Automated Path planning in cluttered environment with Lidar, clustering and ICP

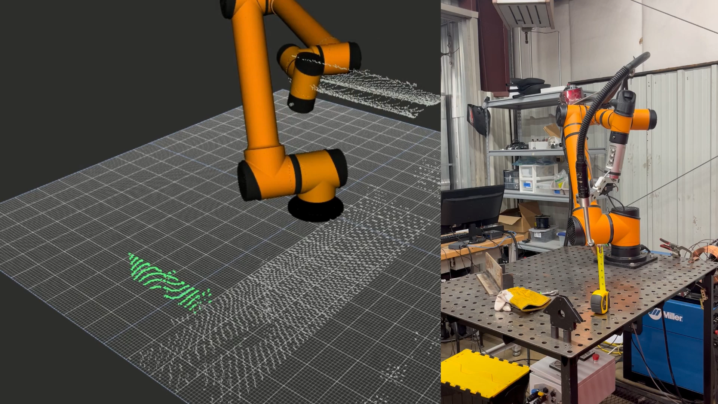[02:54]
Do the other part. Do the counterclockwise.
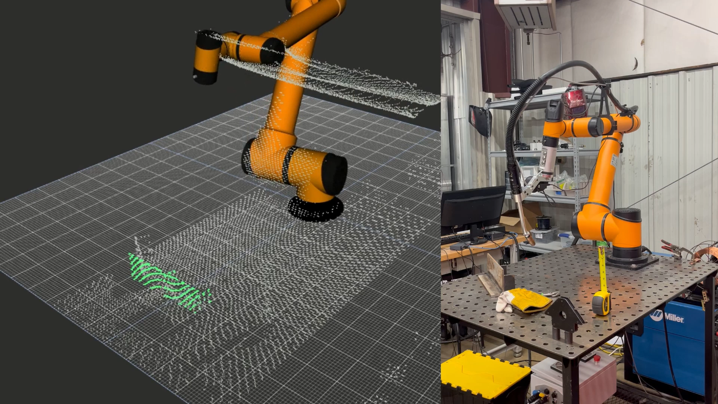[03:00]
That looks good to me. Yep. You see there is the correct registration.